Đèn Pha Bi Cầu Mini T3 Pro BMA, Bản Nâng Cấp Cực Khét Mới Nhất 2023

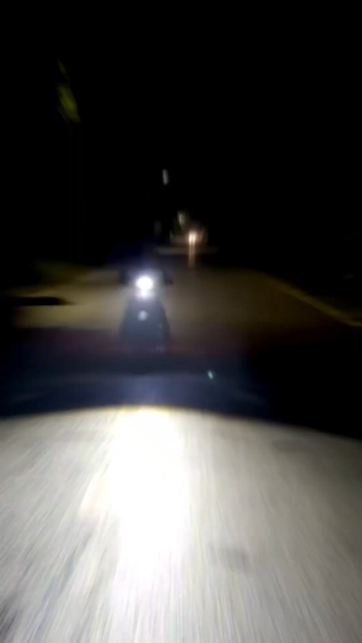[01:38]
Còn phiên bản T3 cũ Màu đen Thì không có Với
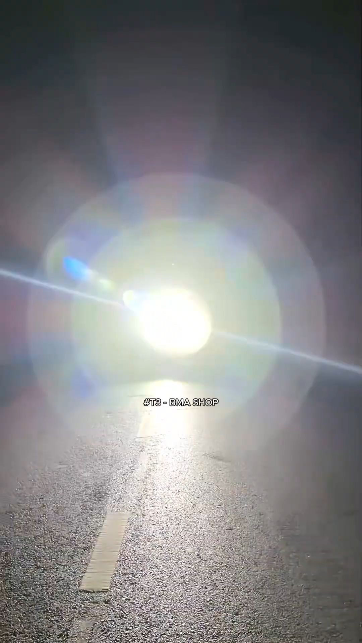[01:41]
công suất là 70W Cốt bi cầu cắt sáng trong trói Pha màn trọc Và hỗ trợ pha laser Thì đây Quả là một con đèn hoàn hảo Chân đèn H4 Anh em có thể lắp trên ô tô Hay xe máy
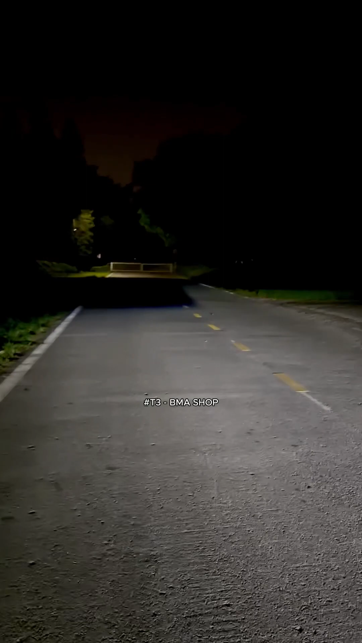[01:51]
đều được Đặc biệt Mẫu này thì được anh em lắp ô tô cực kỳ là nhiều luôn Lắp như jean Không phải đục khuét Không phải độ chế Đi đăng kiểm rất là dễ dàng Và bây giờ Mới anh em thẩm qua ánh sáng của